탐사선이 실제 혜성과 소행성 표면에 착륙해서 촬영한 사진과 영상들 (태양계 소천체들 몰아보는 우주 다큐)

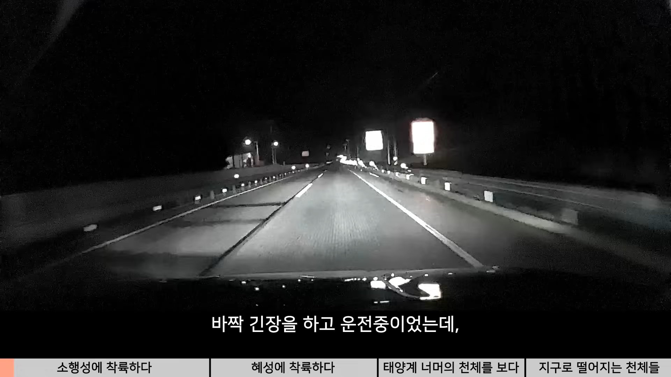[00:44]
비가 오는 날 밤이라 시야 확보가 잘 안되서 바짝 긴장을 하고 운전 중이었는데, 갑자기 앞에 진짜로 곰이... 진짜로 베어가 눈앞에 나타난 것입니다.